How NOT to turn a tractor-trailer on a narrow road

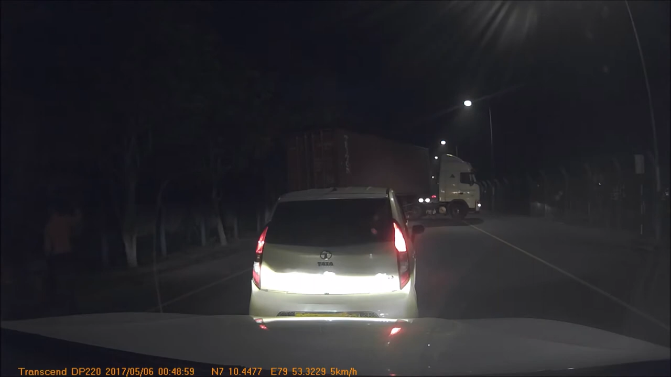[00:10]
අම්මට සිරි. අන්න ගහ පෙල්ලුවක්. අන්න ගහ පෙල්ලුවක්.
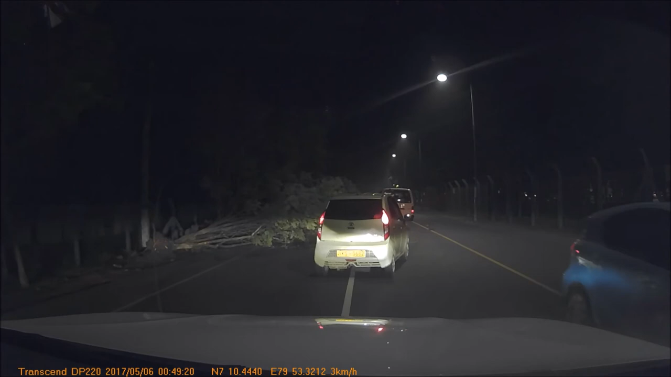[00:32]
ගහ. මේ පිටිම ගහ ගන්න යන්නේ.